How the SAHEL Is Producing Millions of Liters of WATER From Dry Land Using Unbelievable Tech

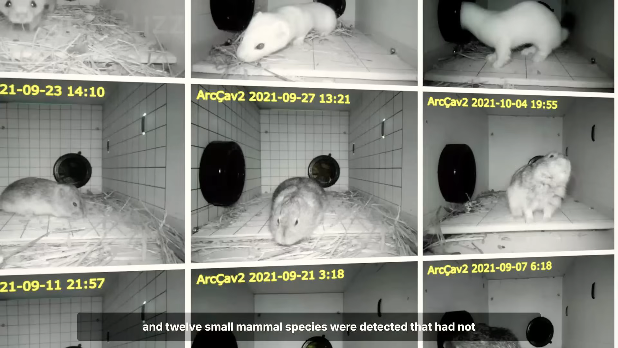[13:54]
23 bird species were recorded, compared to 6, and 12 small mammal species were detected that had not been recorded previously.